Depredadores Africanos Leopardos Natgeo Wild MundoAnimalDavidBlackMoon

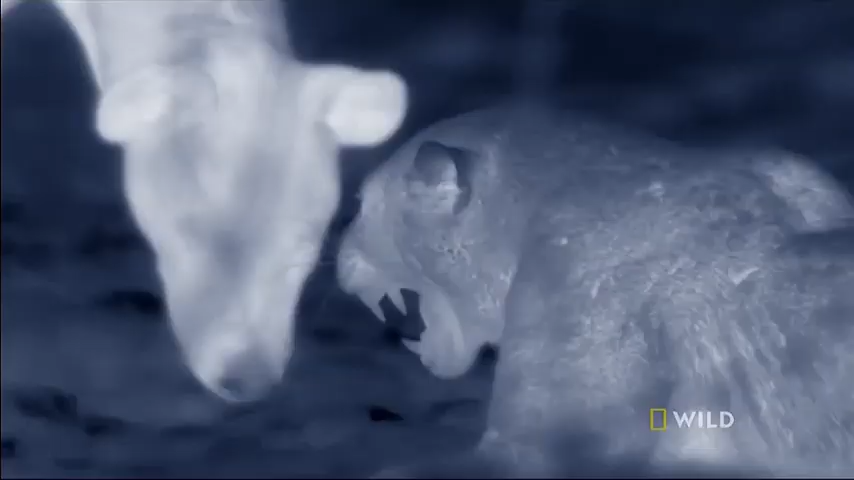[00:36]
El hambre la lleva al peligro.
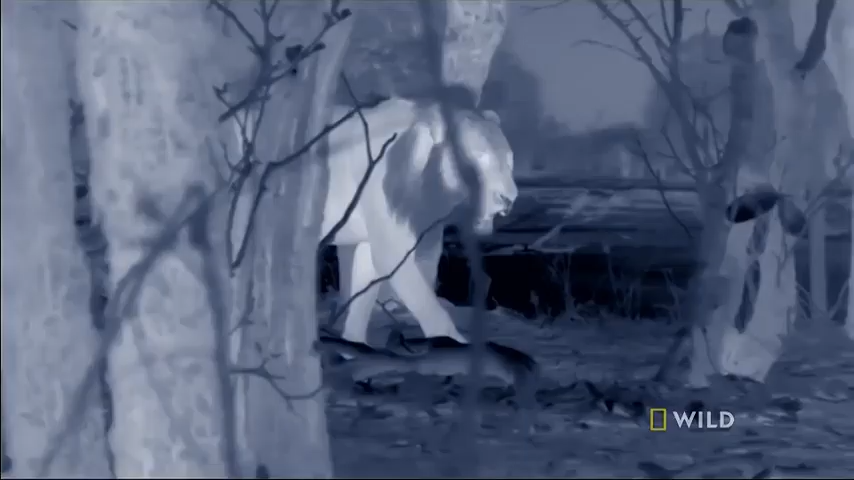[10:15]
Chipatsua comienza erróneamente a dirigirse hacia él.
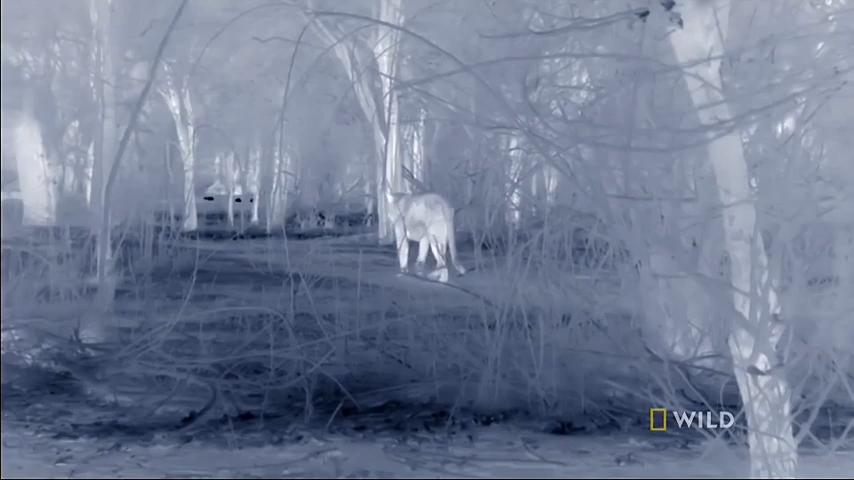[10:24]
Su rugido la detiene mientras avanza.
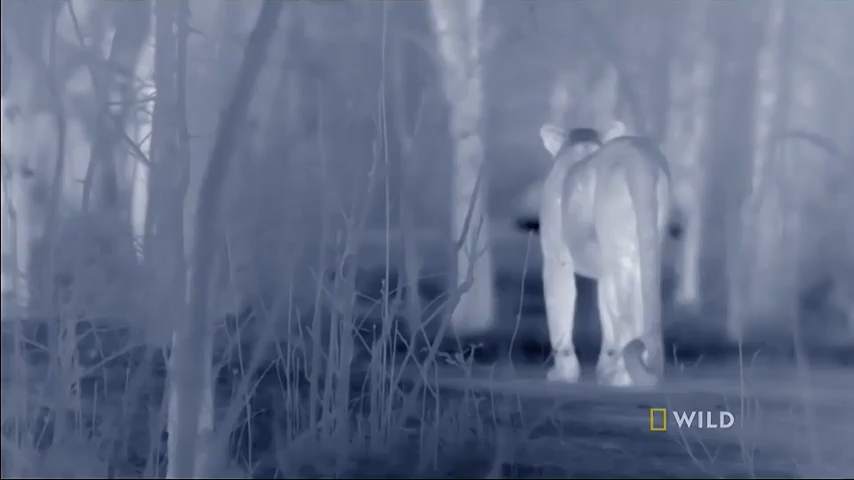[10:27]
Cambia rápidamente de rumbo.
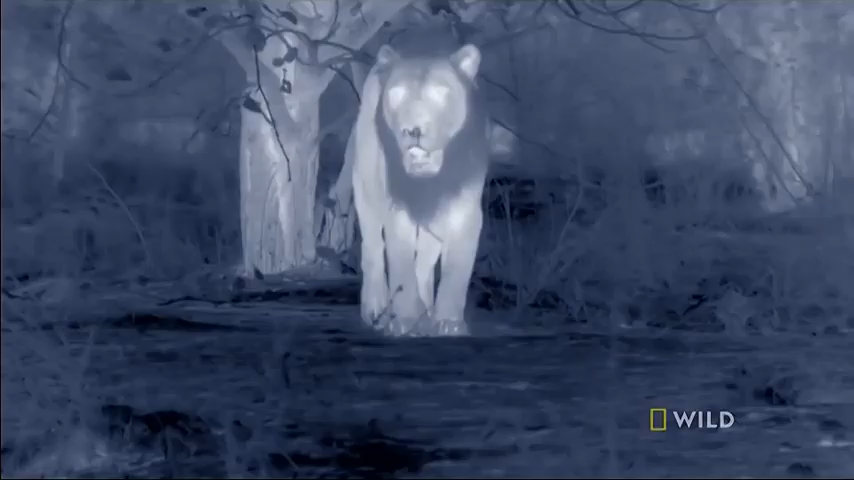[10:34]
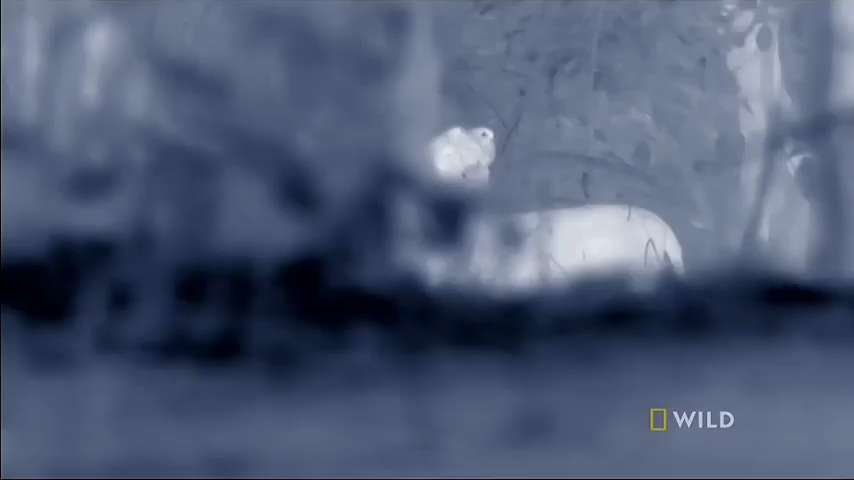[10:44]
El león detecta un olor. Pero no es el de Chipatsua.
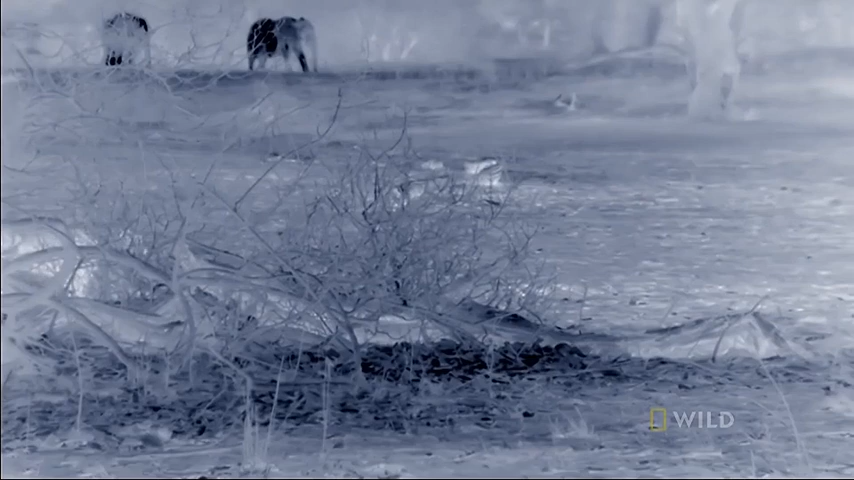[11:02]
La leopardo ha esquivado esta situación. Pero está a punto de entrar a una zona de peligro de una manera diferente.
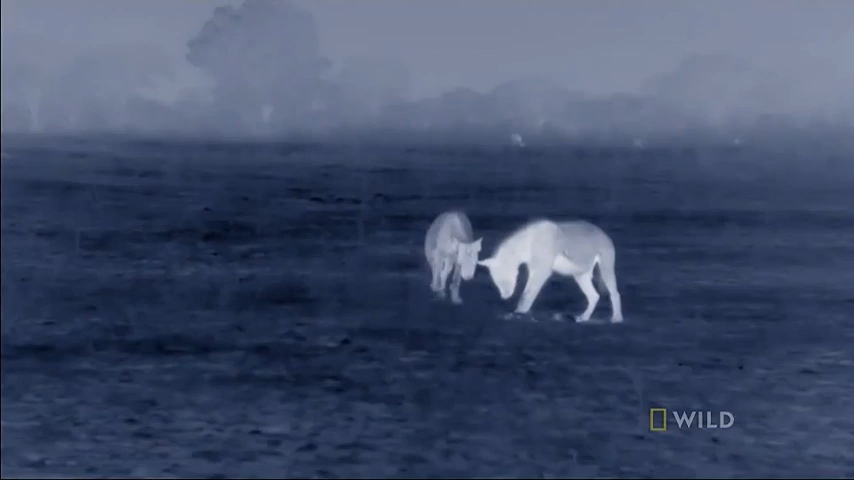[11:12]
Y hienas. Con los restos de un impala muerto. Chipatsua está completamente en desventaja.
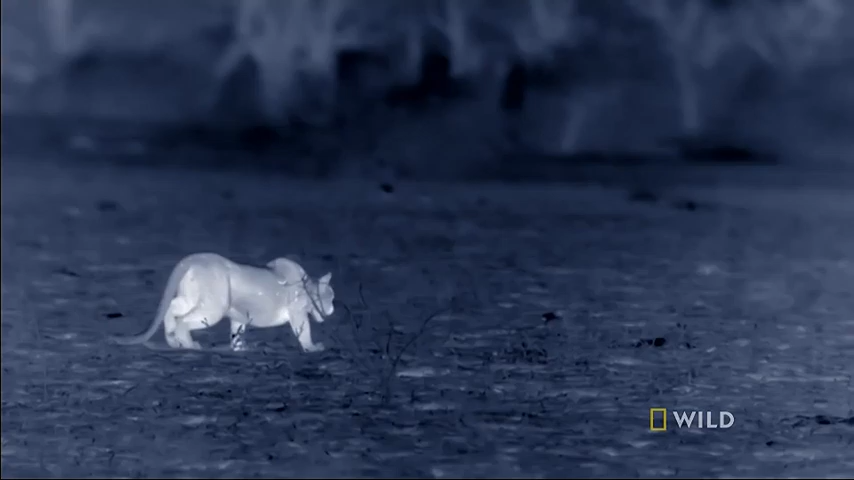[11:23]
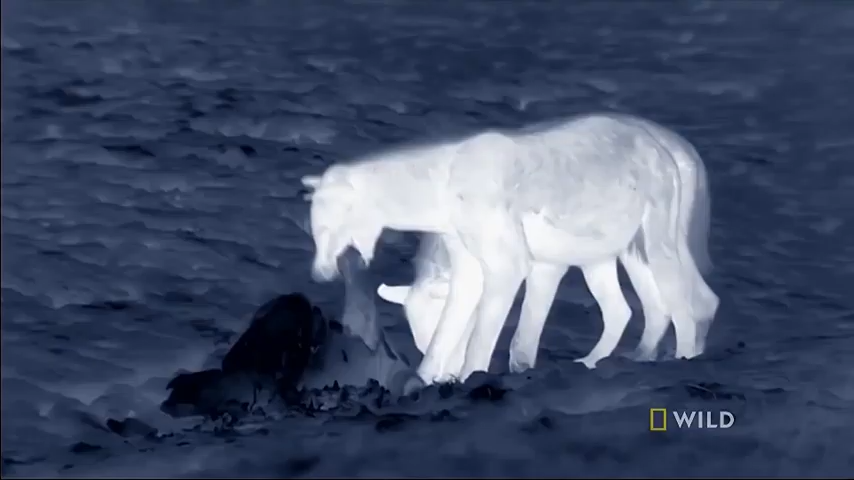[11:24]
Ella debería evitarlos.
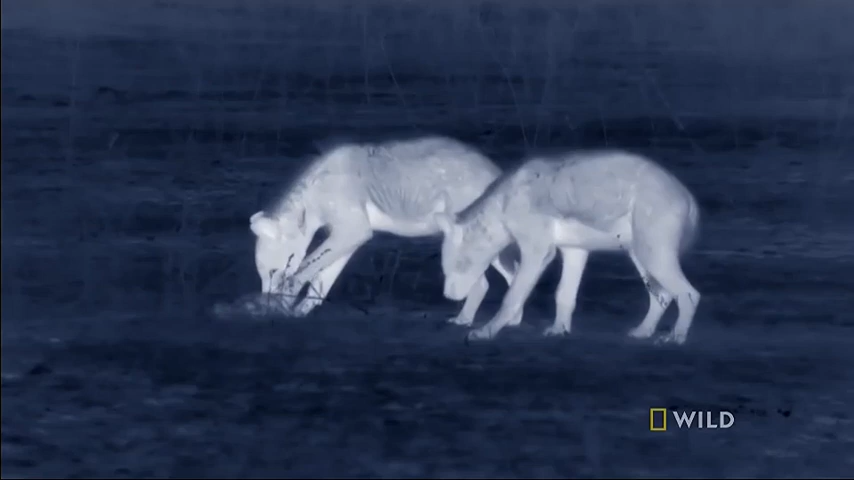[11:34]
Pero una combinación de hambre e ingenuidad hace que no les tema.
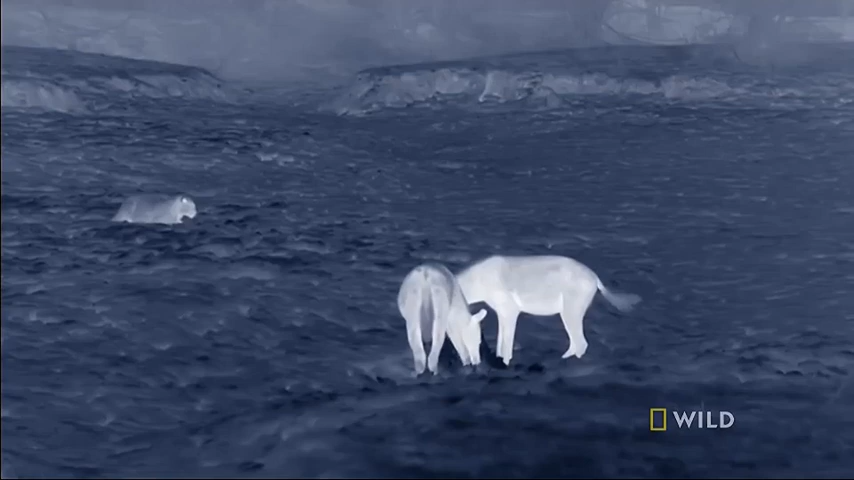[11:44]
Los leopardos rara vez hurtan. Pero arrebatar las víctimas de su madre se ha convertido en algo natural para ella.
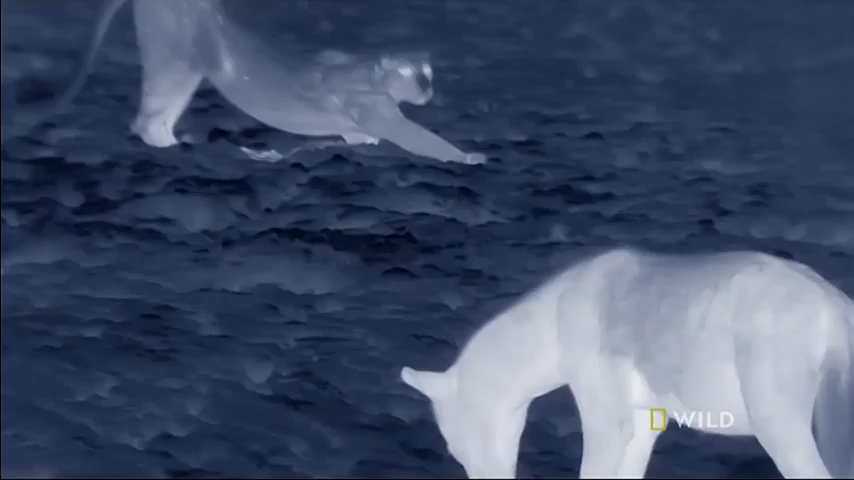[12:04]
Las hienas aún no se dan cuenta de que tienen una compañera hambrienta.
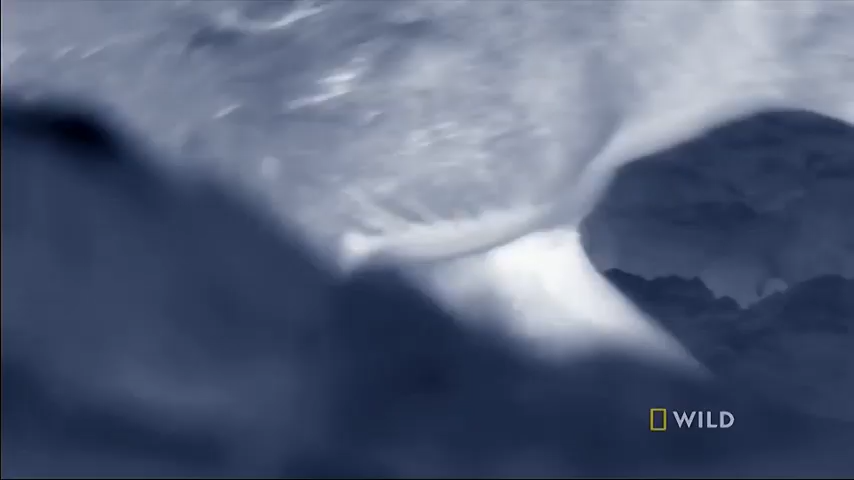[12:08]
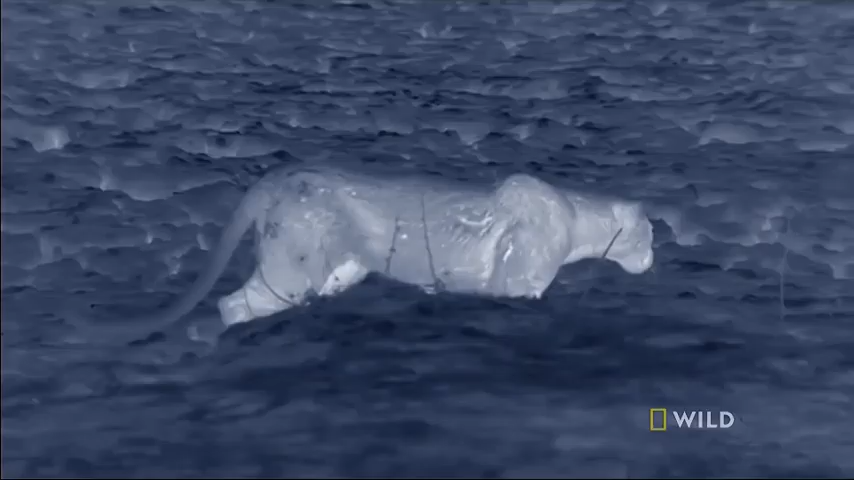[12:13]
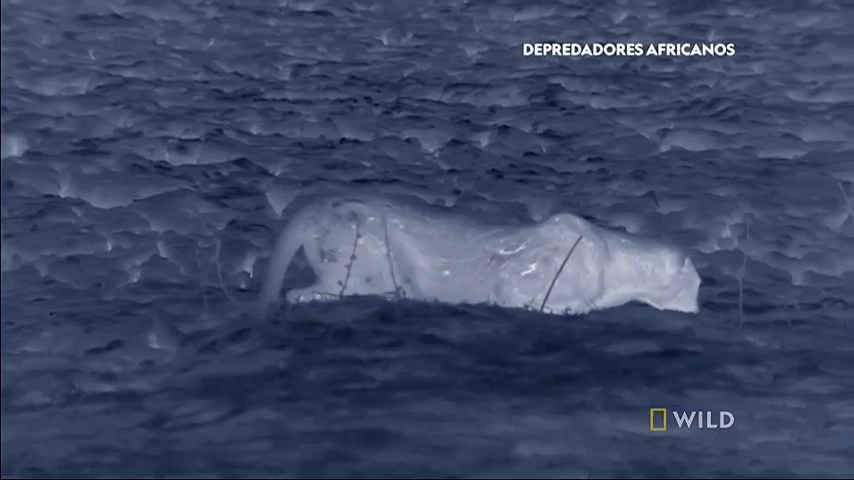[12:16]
Ella se arrastra más cerca. Siguen sin verla.
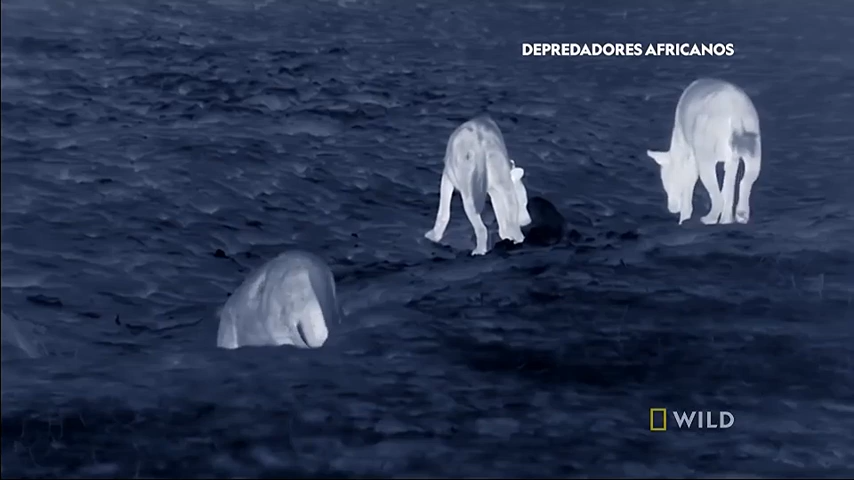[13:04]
Pero su descarado interés finalmente la delata.
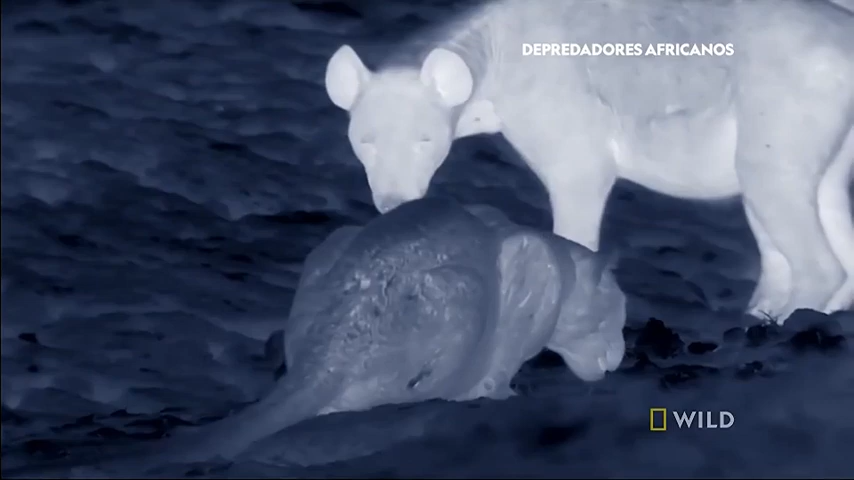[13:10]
La mayoría de los leopardos no irían a ninguna parte teniendo el peligro tan cerca.
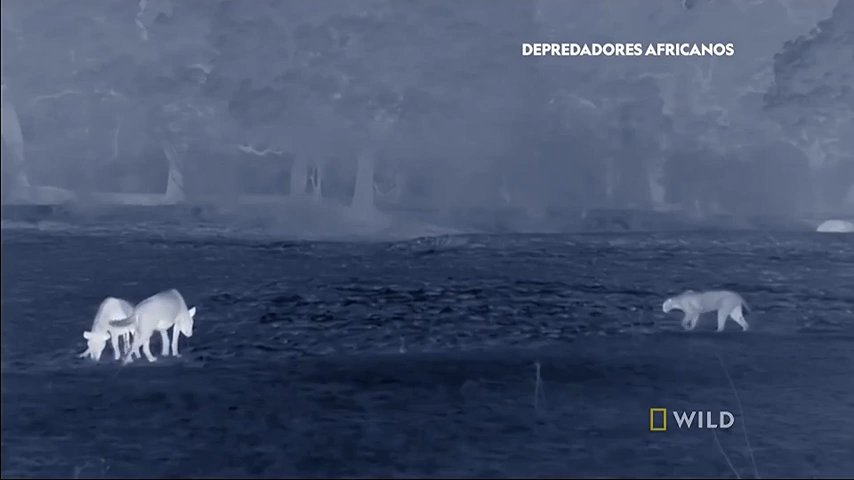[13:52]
Las hienas exasperadas podrían pensar que se han desecho de ella. Se acuestan a descansar un momento.
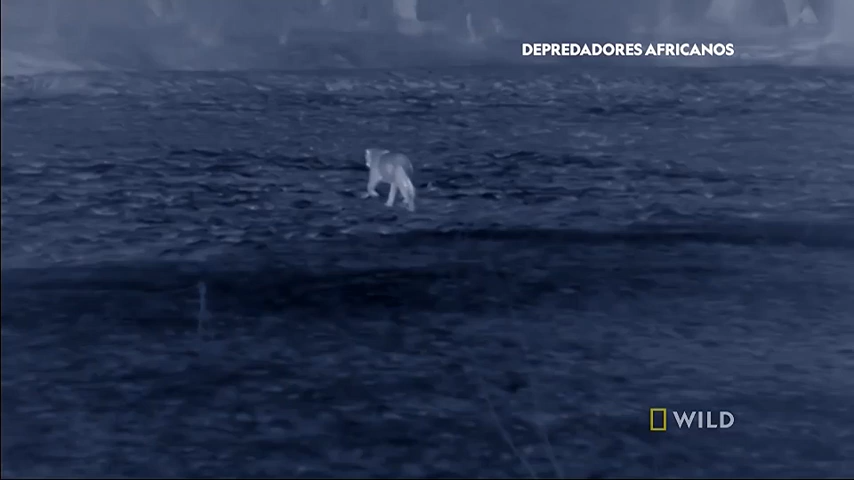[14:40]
Es hora de llamar a los refuerzos.
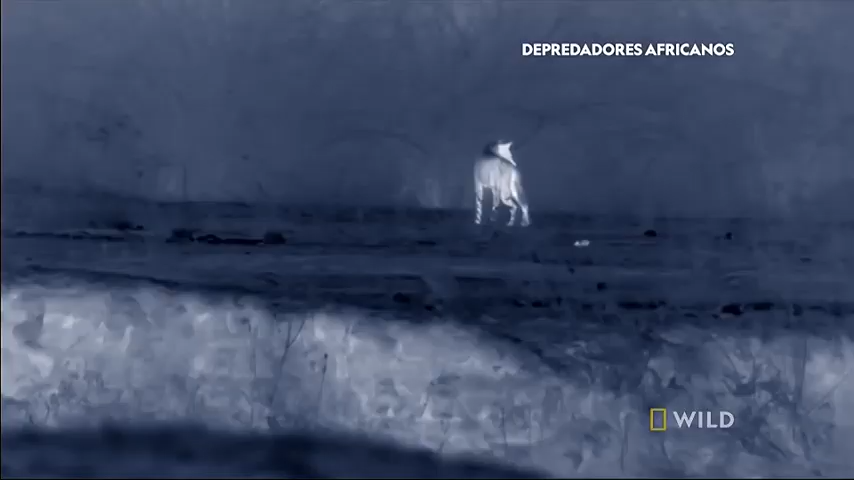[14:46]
Ahora son tres hienas enfadadas contra un leopardo impudente.